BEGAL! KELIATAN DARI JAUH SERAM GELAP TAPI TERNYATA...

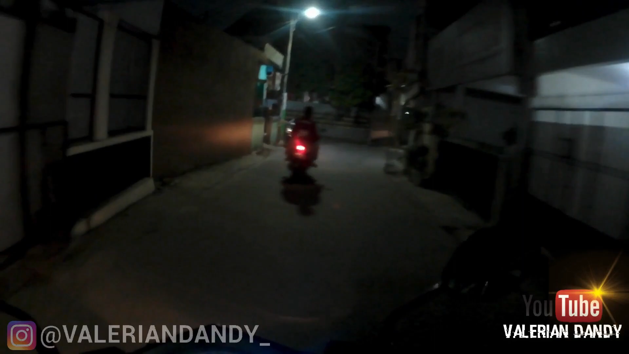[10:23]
Ya mungkin gimana ya, mau review juga tinggal setengah produknya. Kenapa buat? Liatin dong sama abang-abang itu. By the way, ini masih ngerekam gak ya? Kalau nggak ngerekam sih ya gimana sih ya? Dan mudah-mudahan juga nih bisa terang lah kameranya. Soalnya ini tempatnya gelap, kurang pencahayaan.